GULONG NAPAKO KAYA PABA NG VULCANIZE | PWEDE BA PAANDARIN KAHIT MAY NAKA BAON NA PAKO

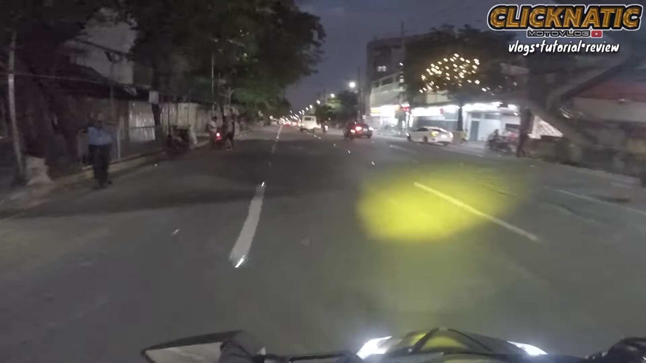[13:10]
Pa isa oh. Walang helmet. Yung isa beating the red light. Alright, so ayun, balik na tayo sa topic natin, ano. Siguro hanggang bukas ko lang siya gagamitin ng may nakasaksak na pa ako. Yan, napakulupit. Papalitan na natin siya ng 110 by 80.